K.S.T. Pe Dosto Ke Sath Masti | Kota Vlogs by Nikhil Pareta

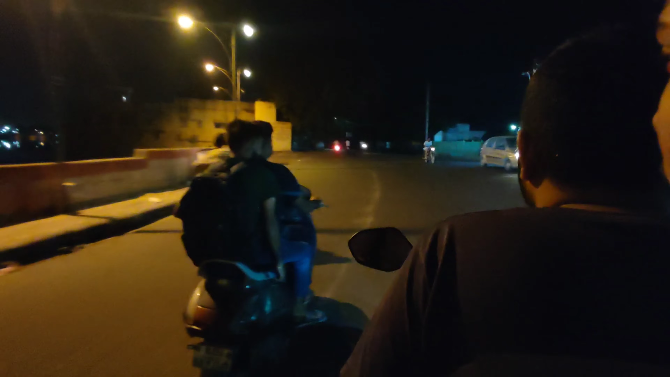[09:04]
मर जाओगे ना, ढंग से चलाओ गाड़ी, ओए ढंग से चलाओ, मरमुरा जाओगे अंकल जी के।